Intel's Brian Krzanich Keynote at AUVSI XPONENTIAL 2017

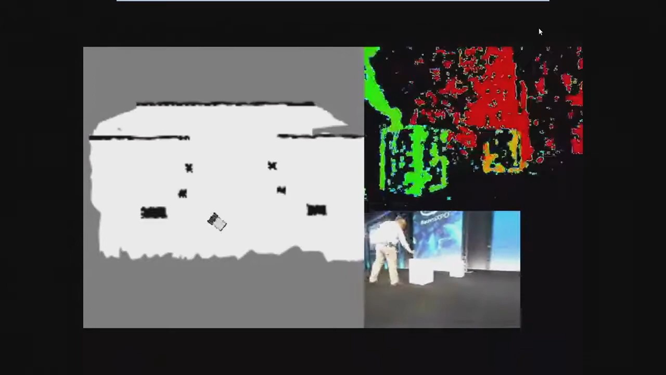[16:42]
So now he's going to map his way just like he did out here on the way out.
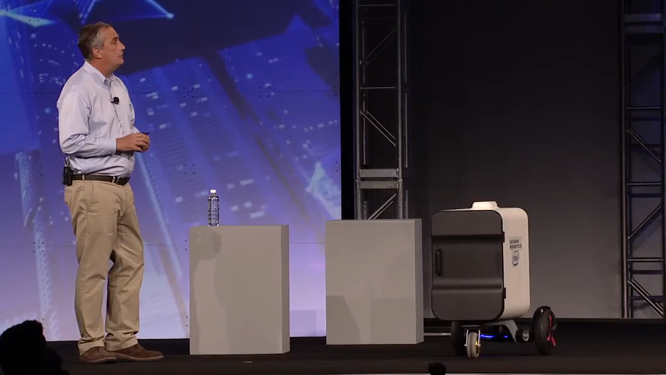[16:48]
And you can see from the maps there, the one on the left is the 2D map that it's used SLAM to convert the 3D images on
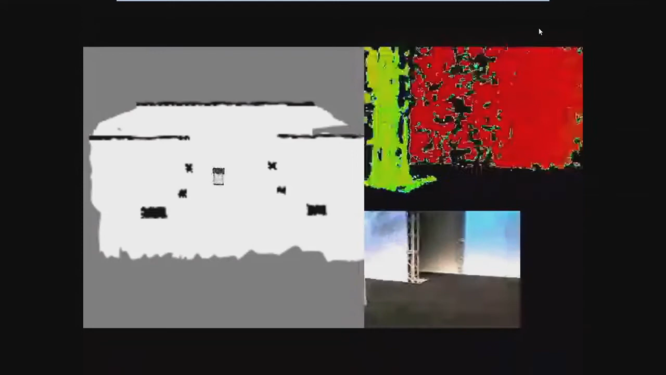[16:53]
the right to really map exactly what's on this stage. So nobody was back there guiding that vehicle back here.